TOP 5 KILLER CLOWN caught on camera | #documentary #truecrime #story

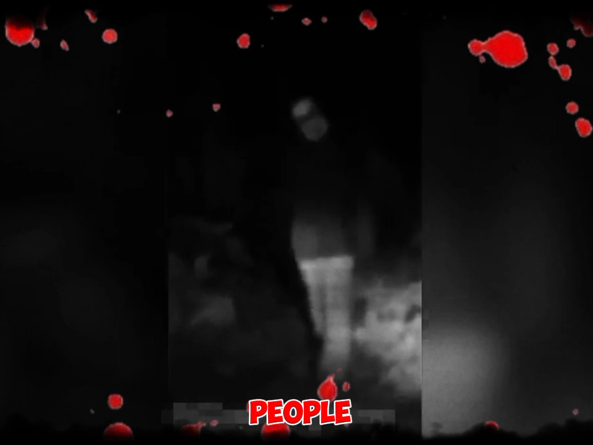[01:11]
who claim to have been chased Or threatened by scary clowns while driving in their music cars guy There's a guy look there Holy God,
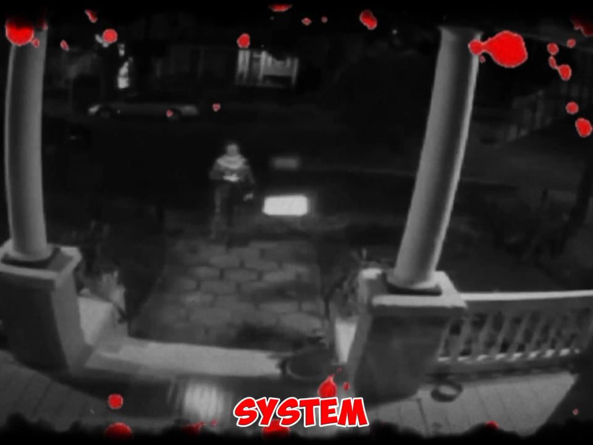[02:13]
clowns would either simply stand watching the house form for the camera Or actually make threatening gestures toward the security camera Sometimes even destroying Halloween
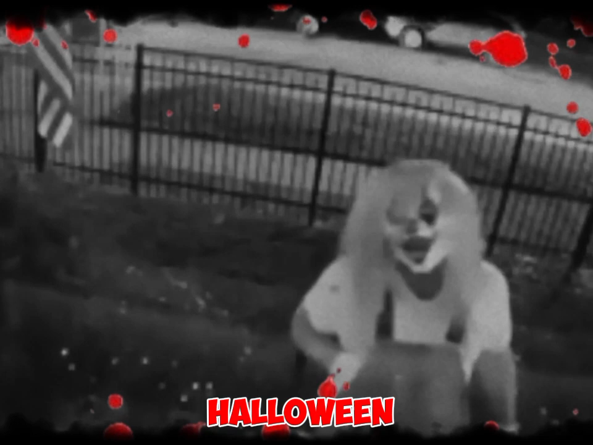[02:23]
decorations Although the multiple acts of trespassing and vandalism were reported to police No arrests were made to this day No one knows the identity of the
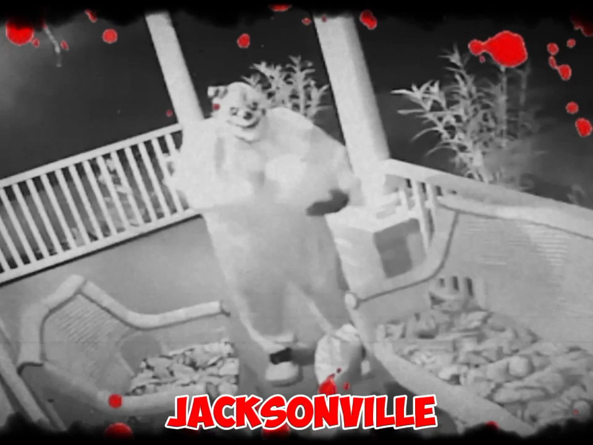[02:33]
Jacksonville clowns The Sparks clown group of friends in Sparks, Nevada were on the way to the store When one of them spotted what appeared to be a clown near the Reed High School softball